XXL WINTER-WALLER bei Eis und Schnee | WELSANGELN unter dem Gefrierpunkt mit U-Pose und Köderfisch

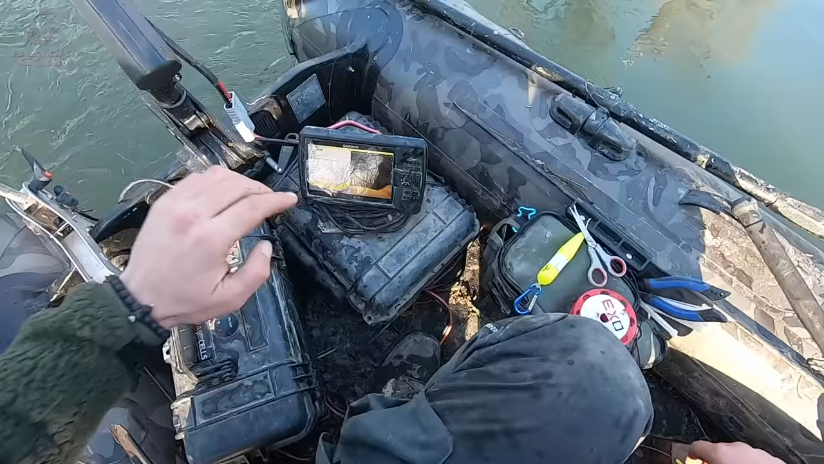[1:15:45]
Hier geht die Kante schön hoch, den Uferbereich. Das sieht auch gut aus hier.